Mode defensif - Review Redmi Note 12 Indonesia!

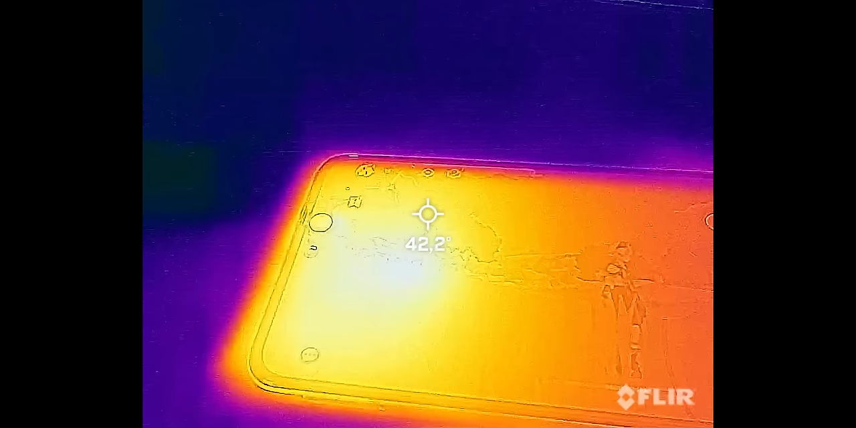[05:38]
Buat suhunya sendiri standar juga, nggak adem-adem banget, tapi nggak bisa dibilang panas juga.
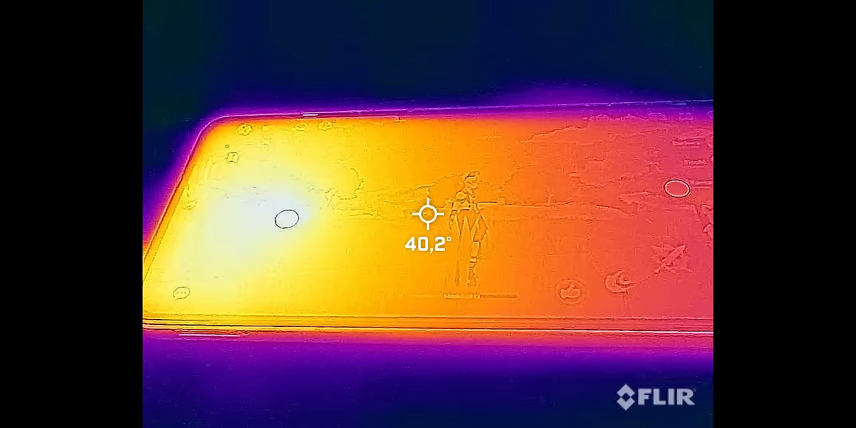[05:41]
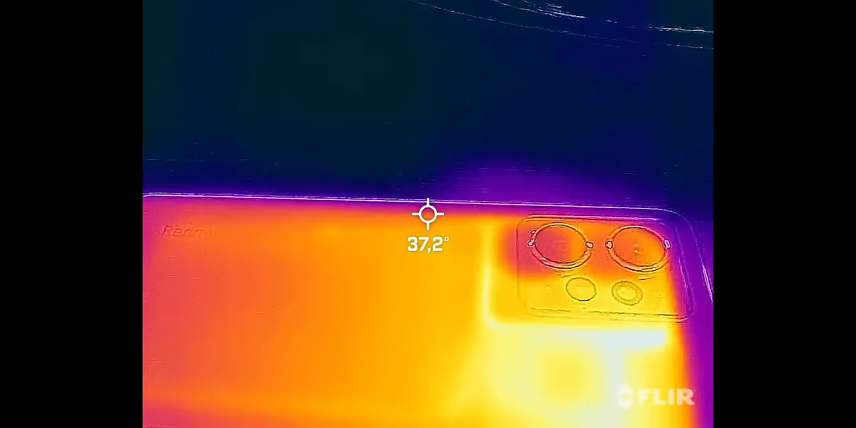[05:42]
Titik paling tinggi kena di 43 derajat depan belakang.
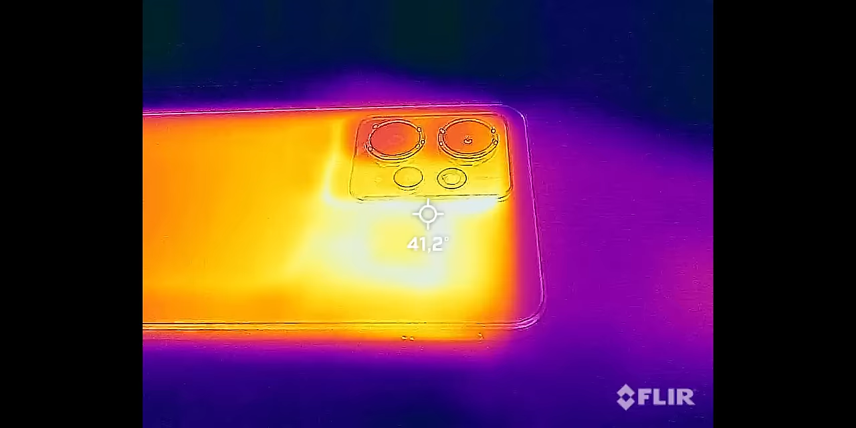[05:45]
Oh iya, ngomong-ngomong soal waktu, baterai 5000 mAh di Redmi Note 12, termasuk awet ya, waktunya lama sampe dia abis.